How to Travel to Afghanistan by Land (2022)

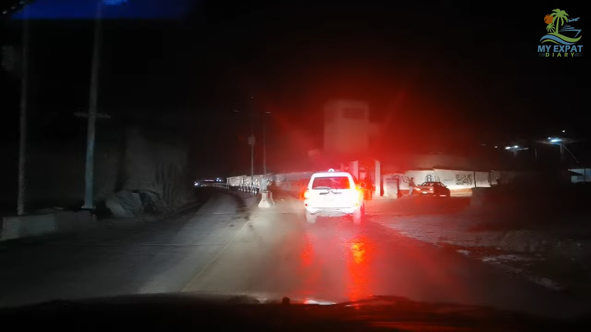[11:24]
We have been driving 5 hours and finally reached the outskirts of Kabul.
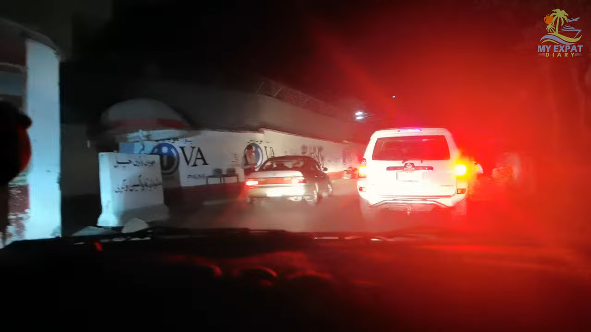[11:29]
We have a checkpoint. Taliban checkpoint.
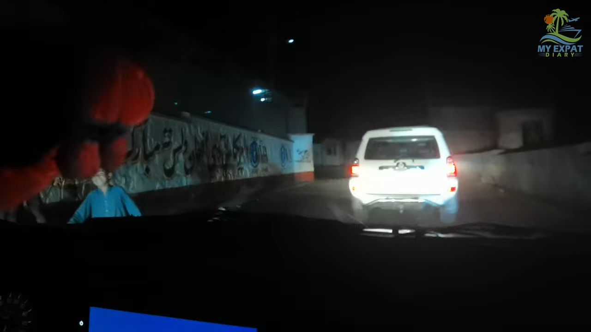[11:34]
So we have arrived in Kabul.
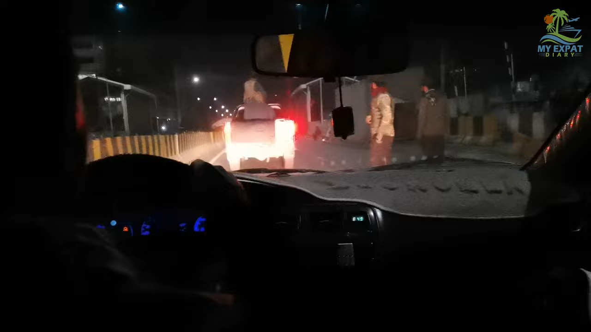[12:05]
the car with the big boss and our translator so he can get some information
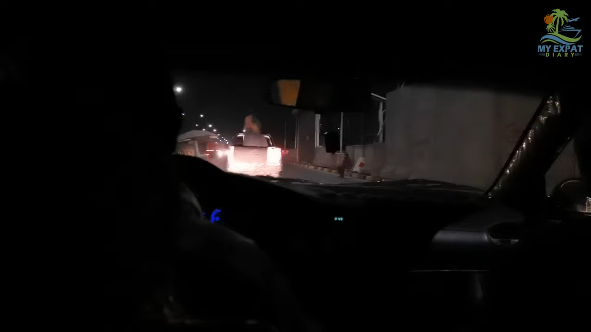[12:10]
about what's going on here and yes,